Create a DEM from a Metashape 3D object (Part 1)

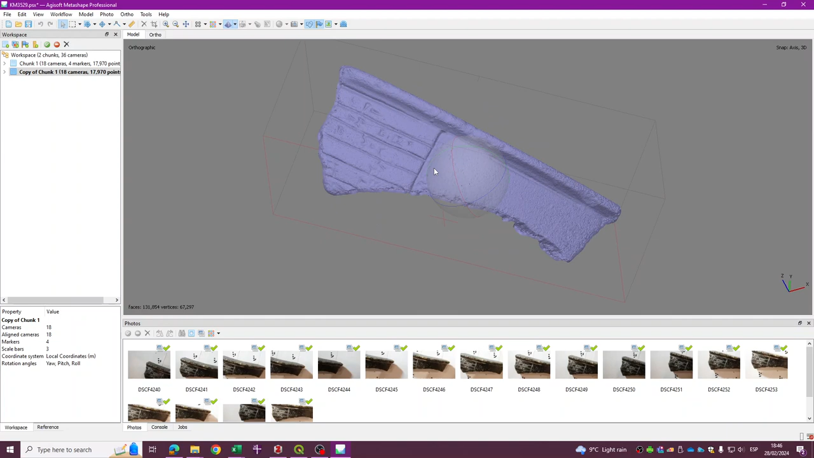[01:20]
The problem is that if I use the model predefined views top, so you can also press 7, you can see that the top view is this one. And I want the top view to be something like this. So the first thing that we want to do is to press 7 to see the top-down view and then go here which is the third icon after the selection tool. This is the rectangle selection tool, this is the region tool and this is the object tools. So within this drop-down button you will have the rotate object option.
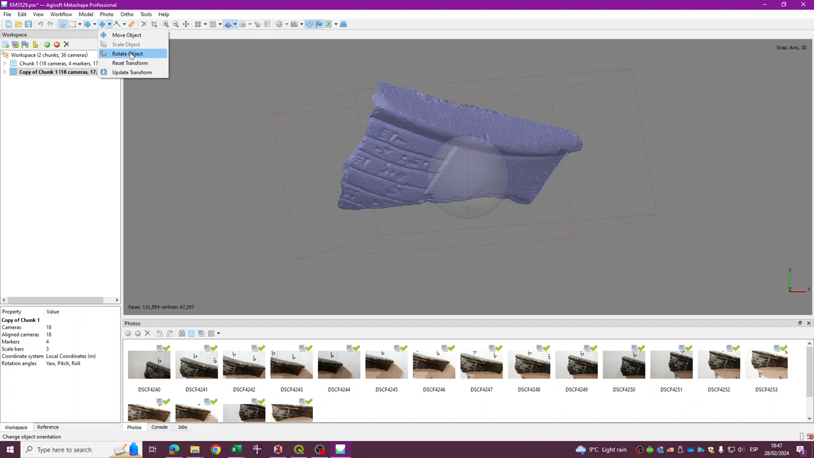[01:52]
So click on that and then in this mode you can rotate your object.
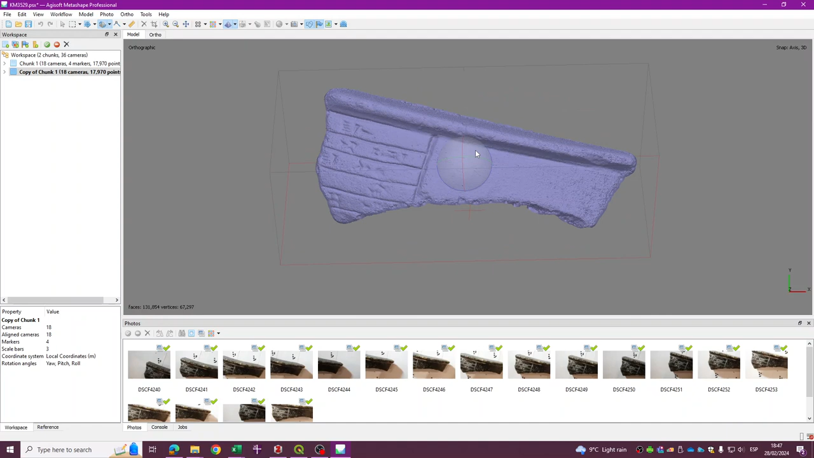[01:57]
But also you will move the object for meta shape. So let's say that I want my view like this. I need to press again the arrow.
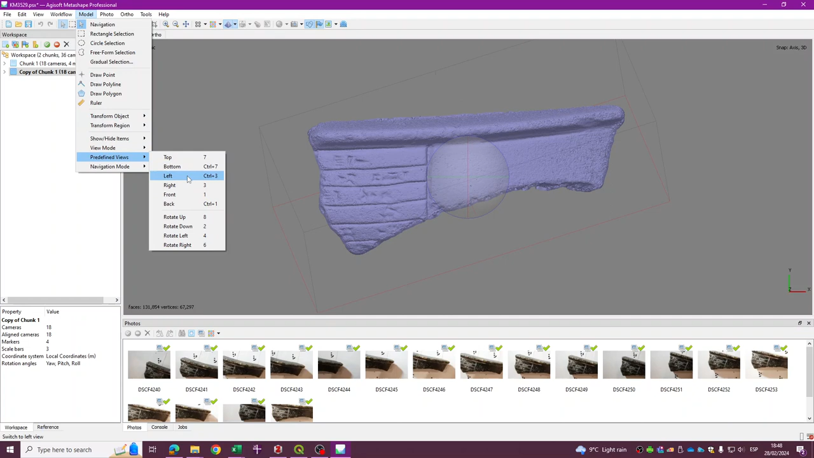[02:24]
And now if I press 7 you will see that that is actually the view of the top-down view. So what about the left or the right view? So this is the right view.
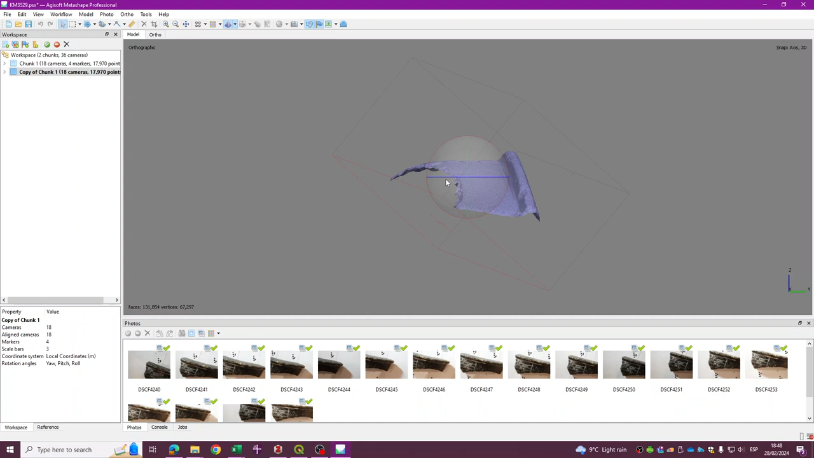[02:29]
If I rotate the object like this, I can see that the region that I want to export as a DEM is actually kind
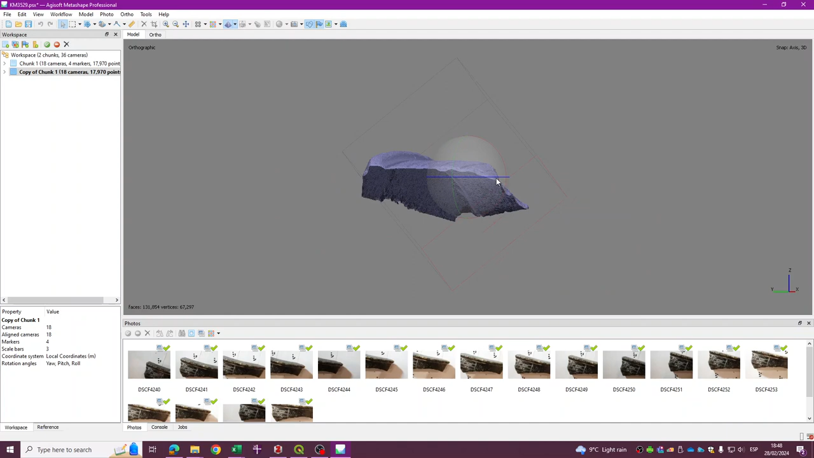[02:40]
of flat relative to the horizon of the object.
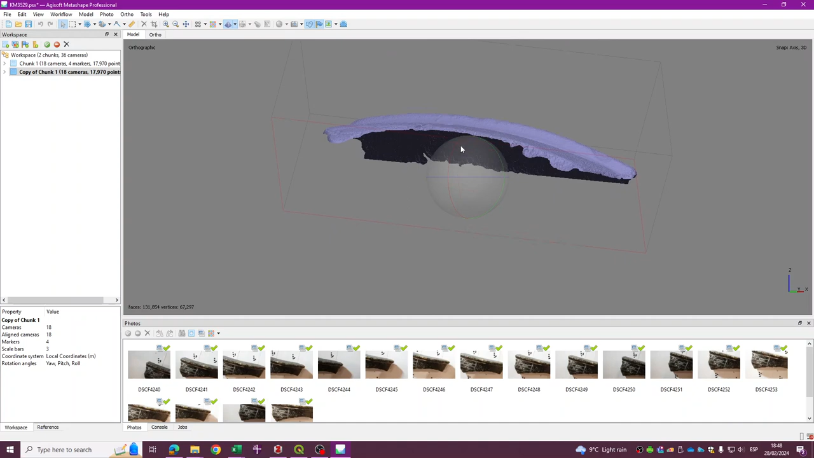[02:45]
So let's say if I just move the object like this and I rotate it, you can see that it's actually very good. Probably I can use this view. So this is the right view and then rotate the object a little bit, something like that.
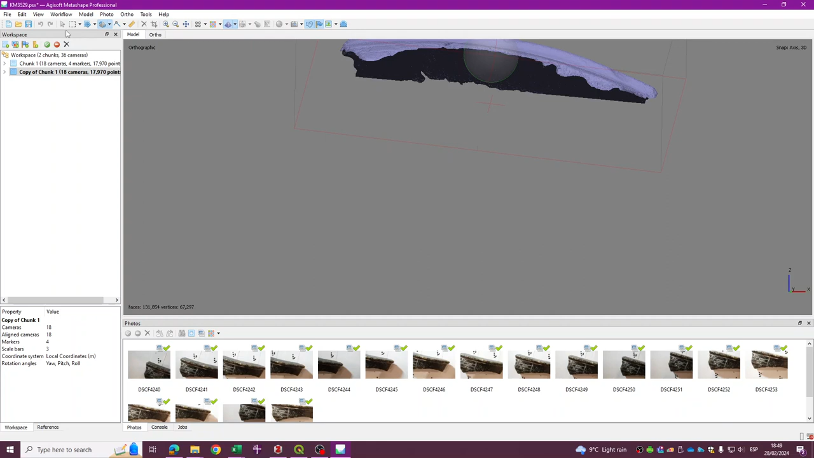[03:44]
section relatively flat regarding to this horizon. So now I'm going to check again the top-down view. Excellent. One thing that is important is to work always in a duplicate of your model because otherwise if you change the region or if you change the object rotation, you will also modify the model. So as you can see right now, this is the top-down view of the object. And because I just want to work with this small area, I will also change the region.
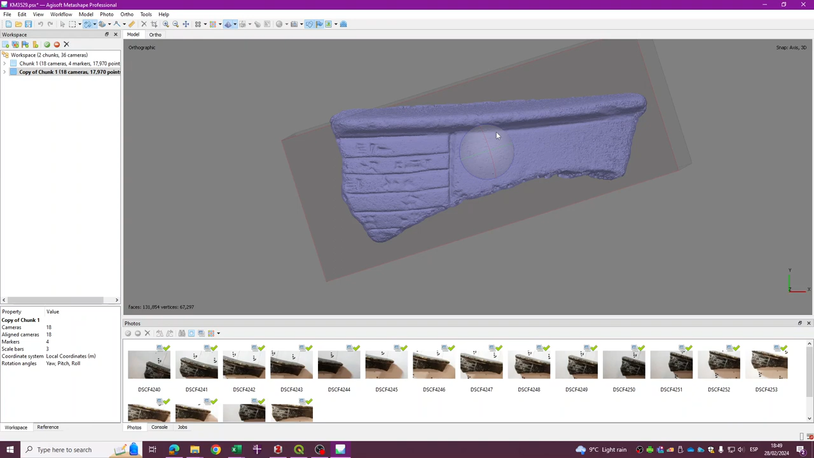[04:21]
The region is the second button. So I'm going to rotate it something like this. I'm going to move it something like this and I'm going to resize it just for this small area like this. I'm going to move the object.
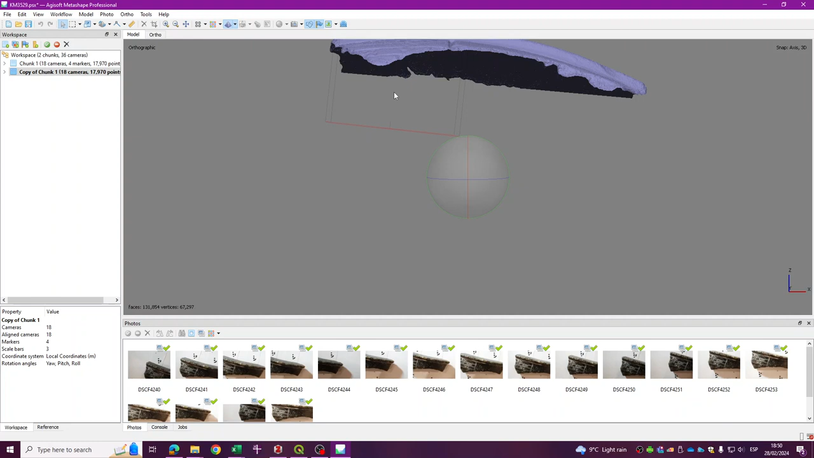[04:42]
So I'm going to move the region towards the center of the model. Sorry, I'm going to move the object actually. Move the object. Something like this. And yeah, that looks okay. Okay. And the region, I'm going to rotate it again. Just so it's a little bit flatter.
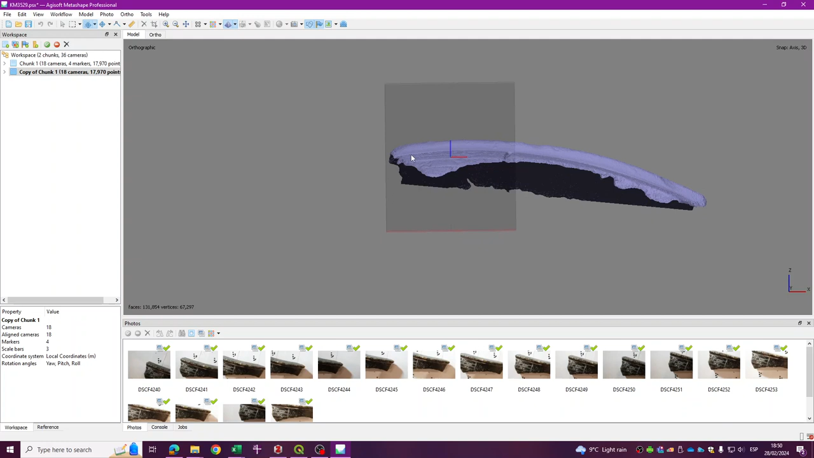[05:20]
And then move it. Something like this. And then resize it. Just to cover that small spot. There you go.
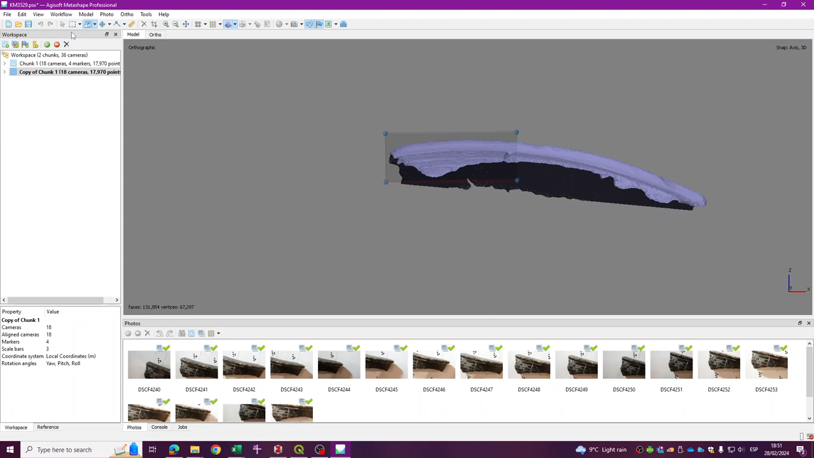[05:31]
And then let me see the top-down view by pressing 7. Excellent.
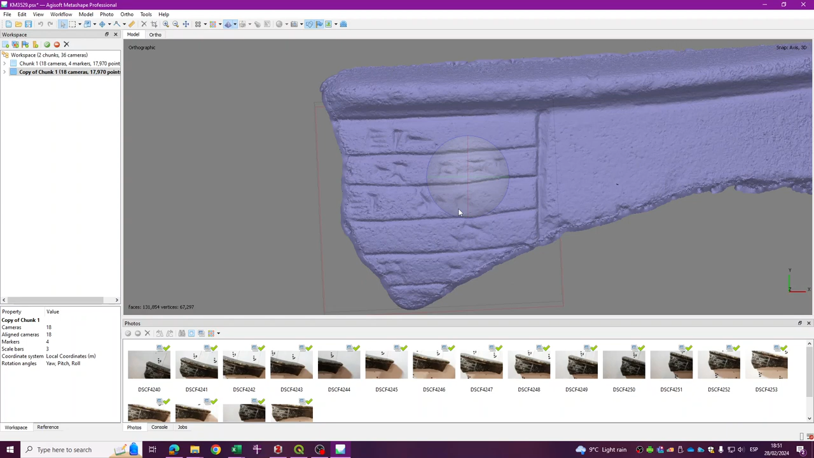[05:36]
So the region that I'm going to export is this one.
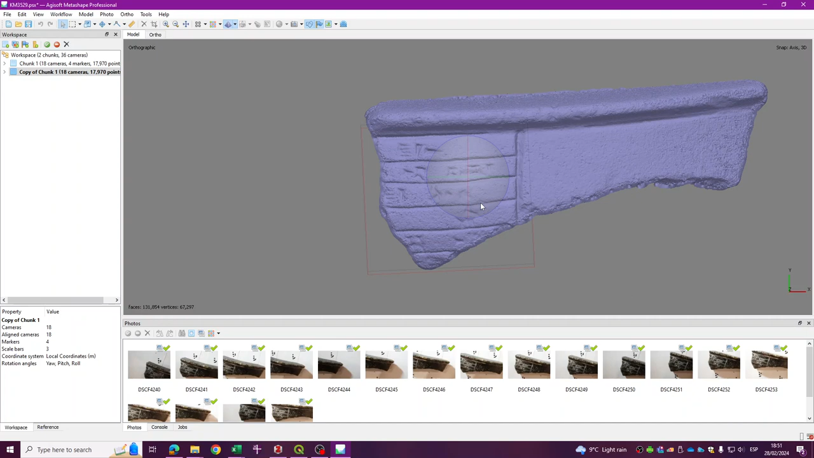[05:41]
And I'm happy actually with the top-down view that I want to export as a DEM. So that's good. So now the next step. This is important if you didn't use markers. So in this case, when I produce this 3D model, I use markers.
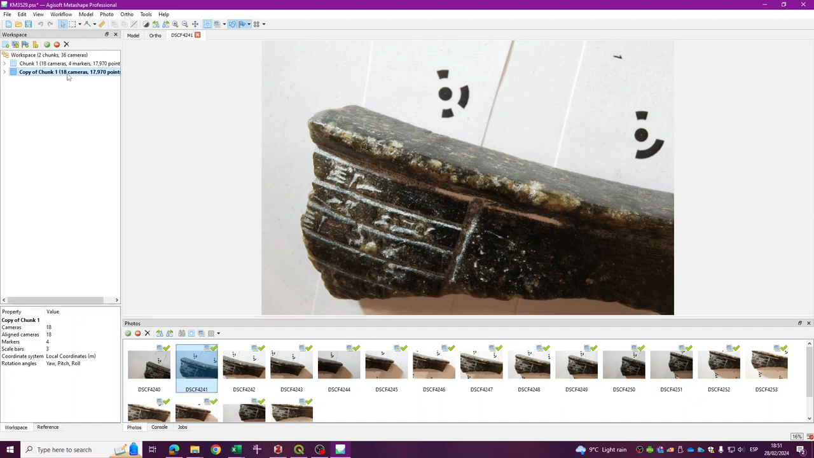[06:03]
So if I show you the original model, you can see that I have the markers here and I know exactly the
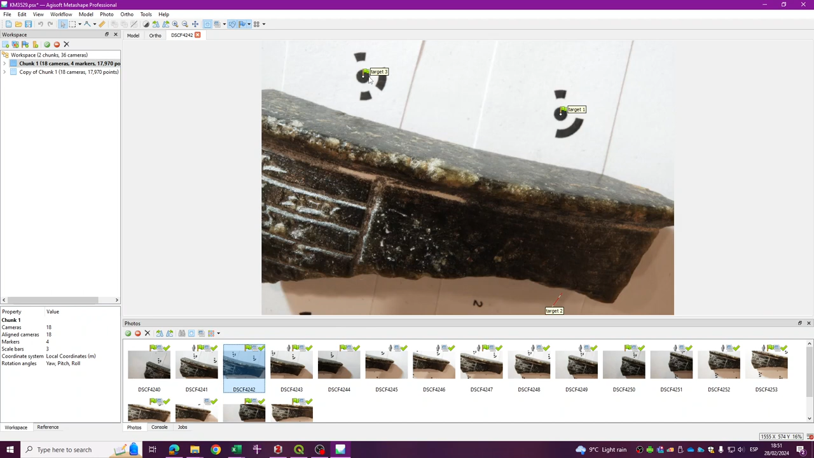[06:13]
distance from target 3 to target 1, from target 1 to target 2, etc. That's why you can see these scales.
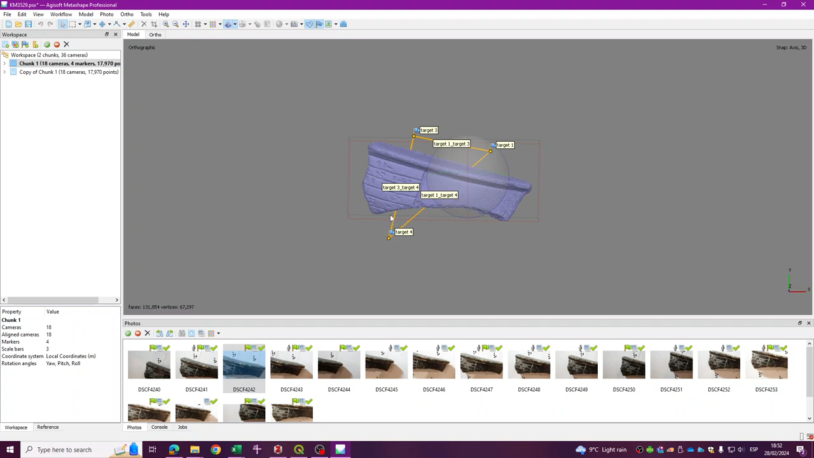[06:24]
But let's suppose that you have the scales in a different way. I'm going to show you quickly how to produce a scale. So let's suppose that from this point to this point, you measure the object and you have, let's say, like 3 centimeters.
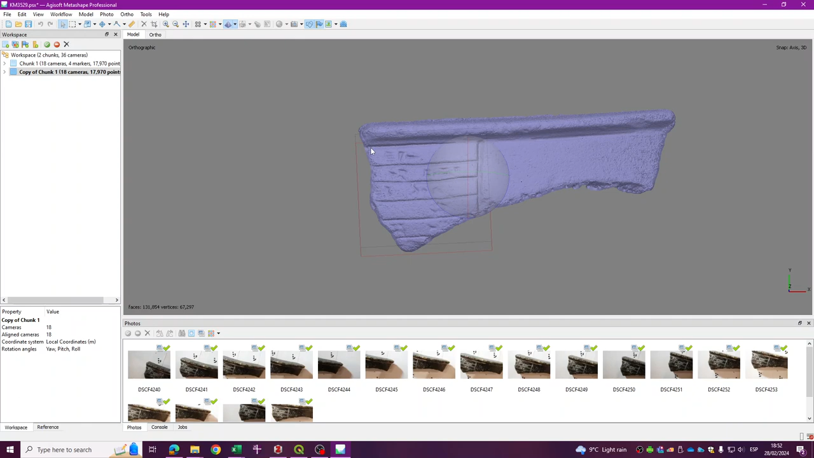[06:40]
So I'm going to put a marker here by clicking right-click, add marker, and then right-click, add marker here. And because I know the scale, I can just go to reference, select both points, right-click, create a scale bar. And in the bottom, you will see your scale bar,